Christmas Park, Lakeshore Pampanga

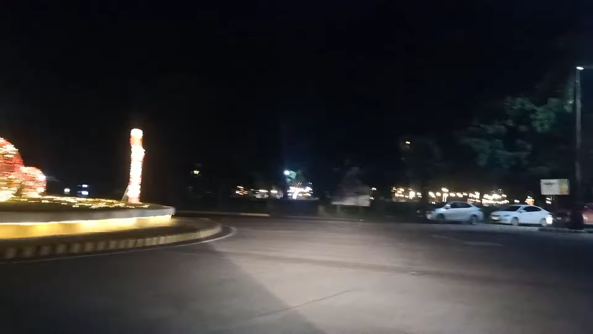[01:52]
Ayan, kung makikita nyo dito palang sa unahan ay puno na yung parking, no? Ayan, panigurado doon na tayo sa dulo nyan.
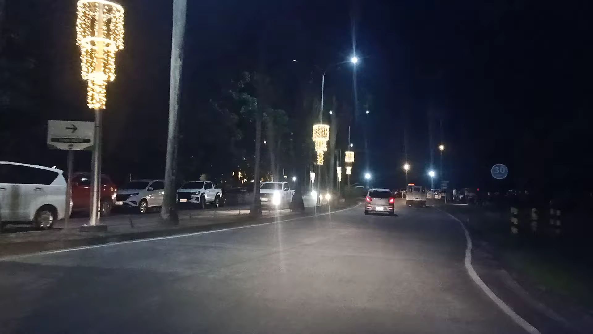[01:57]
Ayan, marami na rin yung nag-iuwian naman pero mas marami yung paparating na kasabay ko kahit dito sa likuran yung mga kasunod pa ako.